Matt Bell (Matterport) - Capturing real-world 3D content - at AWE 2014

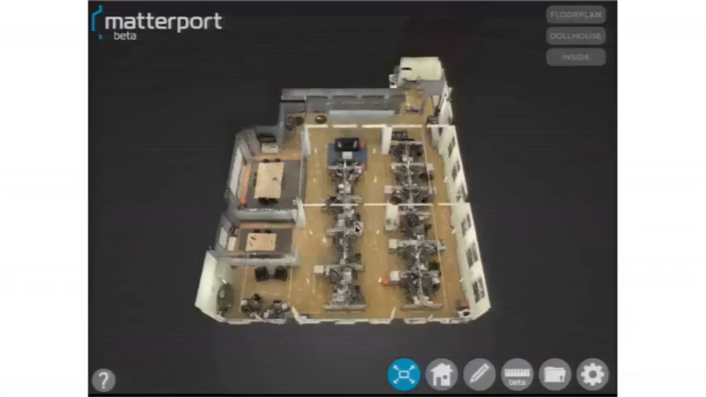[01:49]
So you can see we're essentially deleting
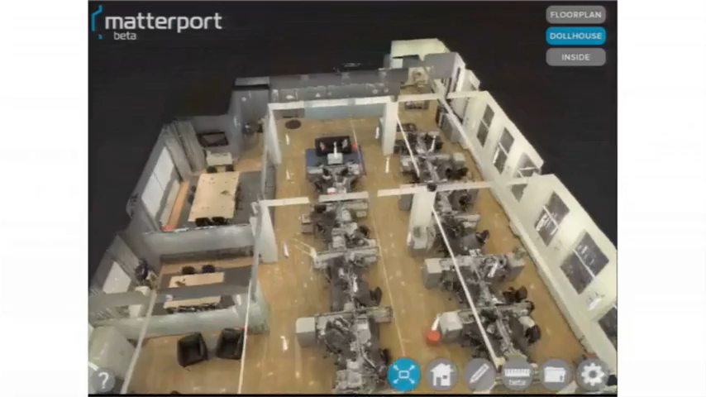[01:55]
the ceiling here through backface calling and floating above the space. But we can also hop in and walk around.
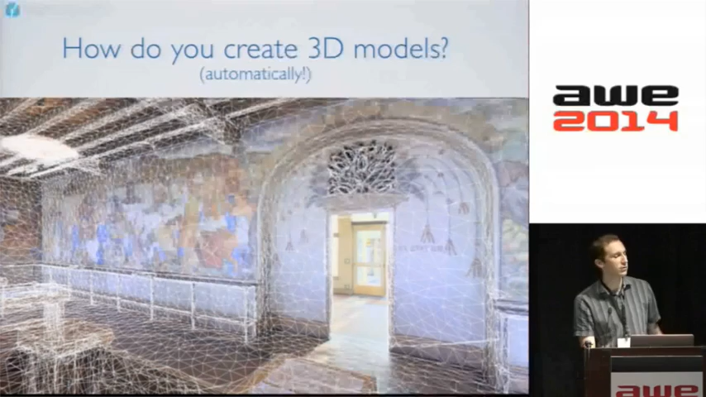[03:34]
You know, here you're seeing the underlying structure of one of these automatically created 3D models. So this is what the Matterport camera looks like.
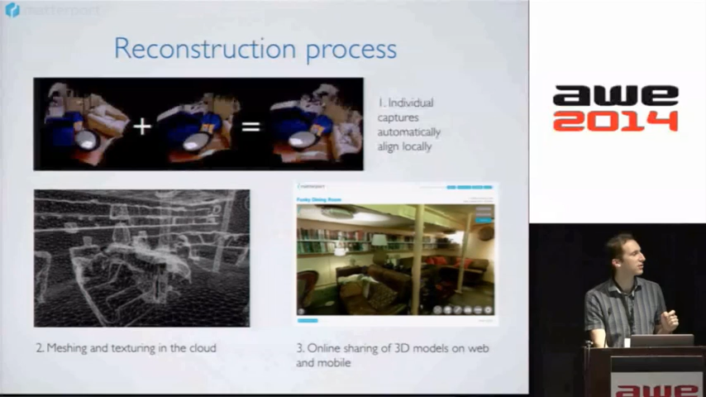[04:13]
Every time a new capture comes in, it's aligned to the previous capture. Do that enough times, as you go, you're building a full model of the space that then gets turned into a 3D mesh.
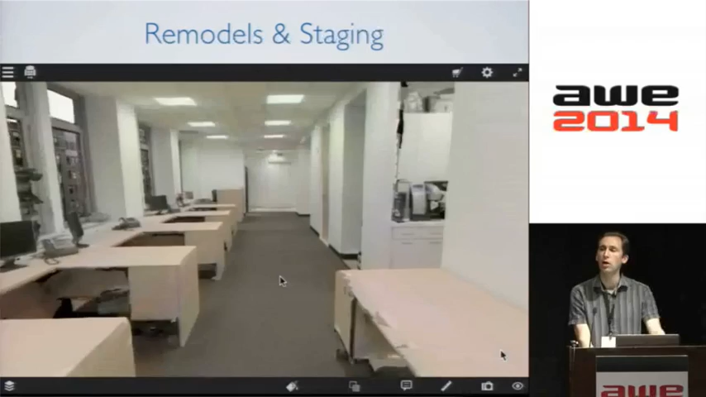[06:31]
and one of our biggest current market segments, is remodels and staging of spaces.
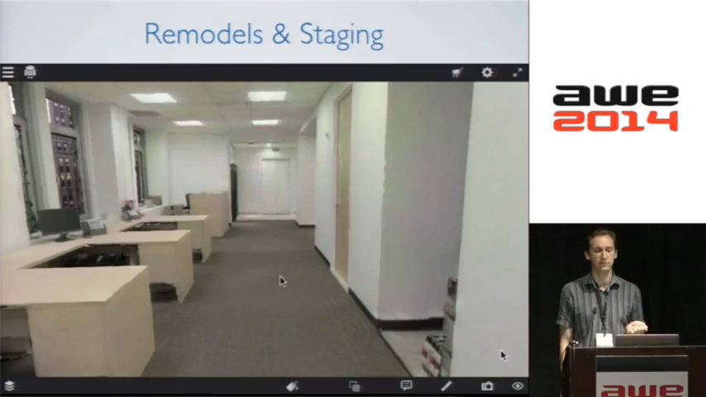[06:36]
So here's an office that we've captured. You can see the underlying 3D model of the space there.
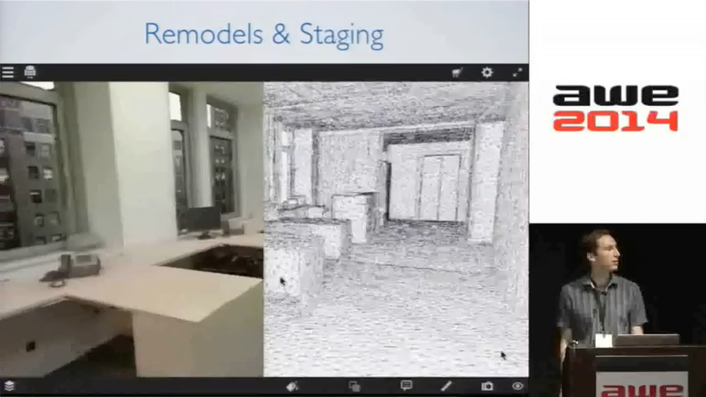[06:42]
And what we're going to do is we're going to simulate a remodel of this office using the 3D data that we captured,